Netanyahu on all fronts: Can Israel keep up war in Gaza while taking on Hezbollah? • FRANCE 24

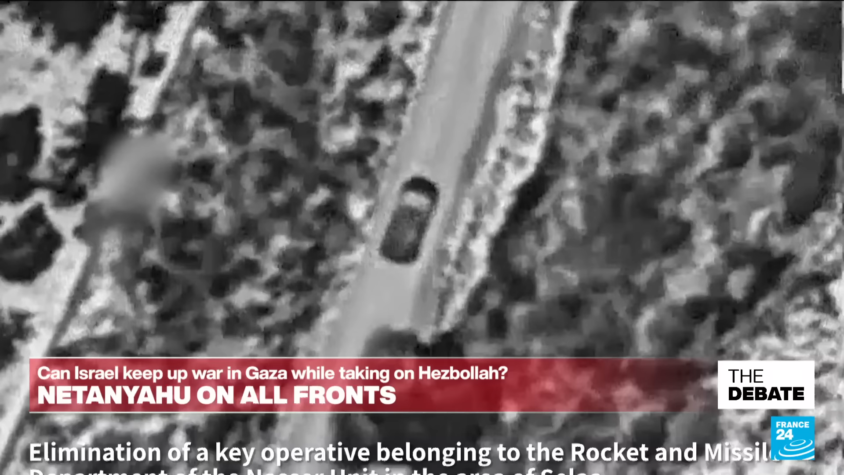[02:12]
again though there's growing concern over tensions at the lebanese border these images handouts from israel's military they follow
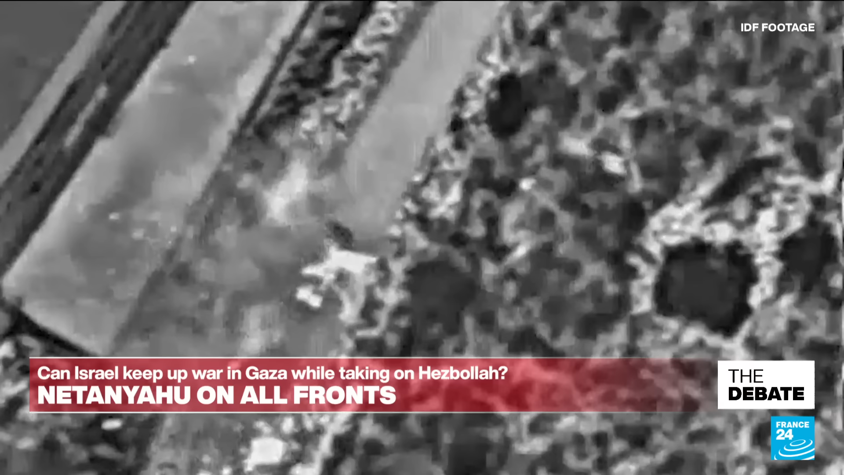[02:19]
monday's killing of a hezbollah militant last week